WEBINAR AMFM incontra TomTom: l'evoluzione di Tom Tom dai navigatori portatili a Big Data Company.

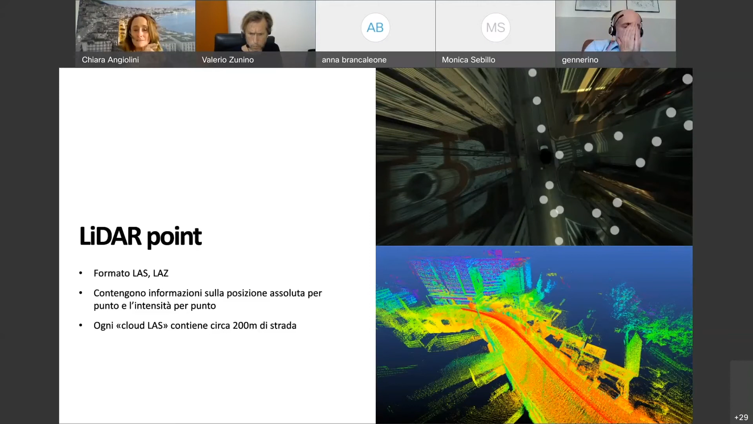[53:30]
informazioni sulla posizione assoluta di ogni punto e ogni punto ha un'intensità diversa nella parte bassa di questa immagine si vede proprio questo concetto di intensità per punto e ogni cloud ogni LAZ praticamente composto da un cloud e ogni cloud contiene all'incirca 200 metri di strada